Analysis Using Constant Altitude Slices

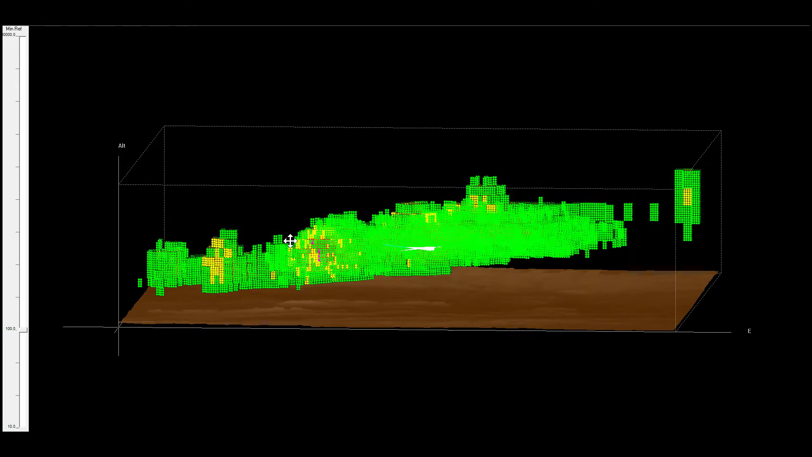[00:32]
In our last Radar Quick Topic video, we looked inside the 3D volumetric buffer of Honeywell's RDR-4000 and RDR-7000 interview weather radar systems.
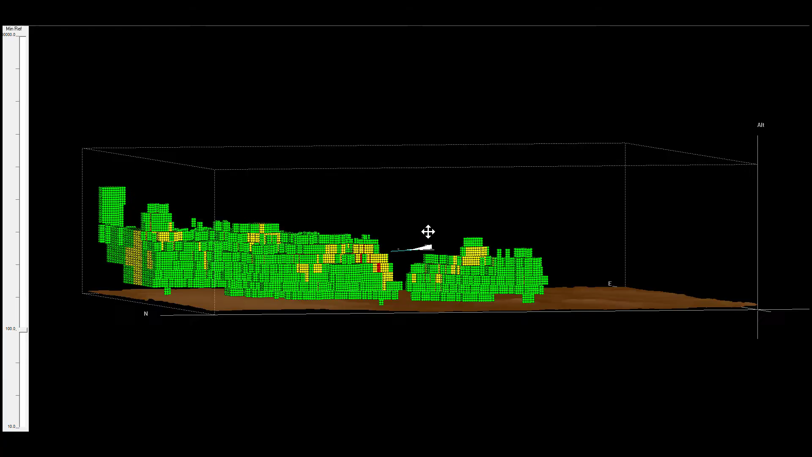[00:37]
Most newer radar systems today provide modes for automatic weather detection,
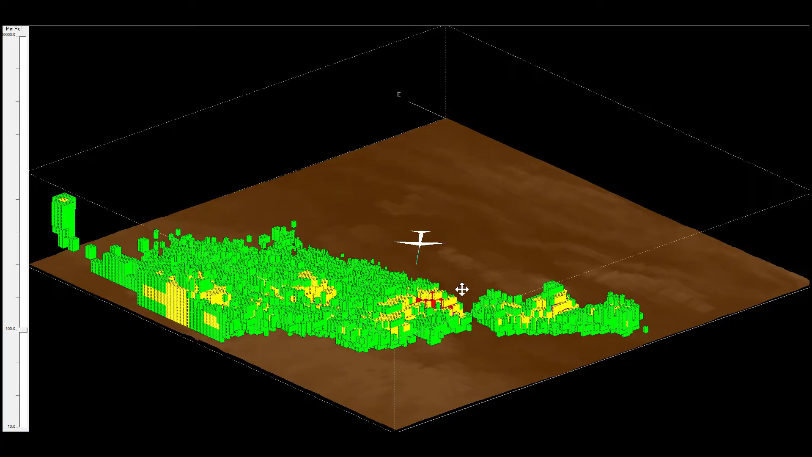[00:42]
but they stop there and don't provide tools to aid you in making a deviation decision. Sometimes, just using the auto mode alone, you can see that a deviation path will be required as well as the path.
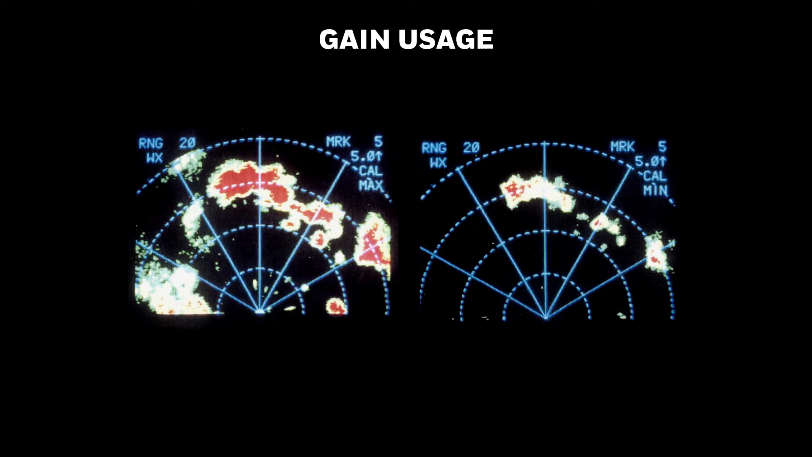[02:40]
Increased gain is useful when looking at less reflective frozen storm tops to get a more accurate measurement. Gain reduction has several uses.
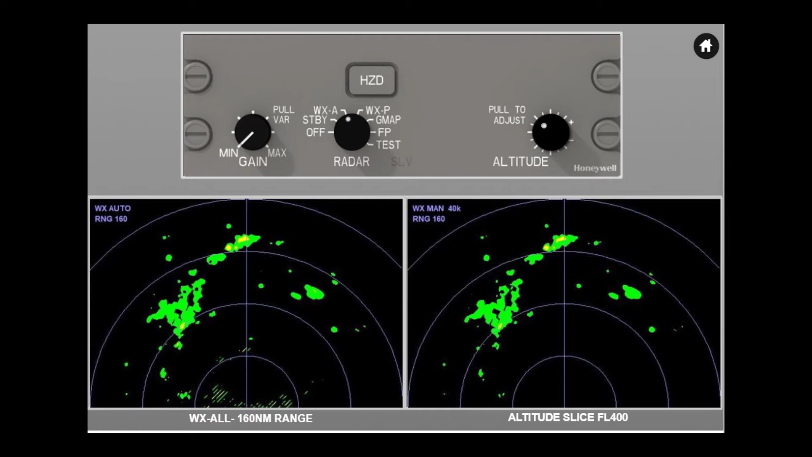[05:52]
they are at 40, 80, 120, and 160 nautical miles. The weather data we are going to analyze is real flight test data. To save time, we'll step through different points in time as we perform our analysis. In this example, the aircraft is at flight level 400 over Louisiana.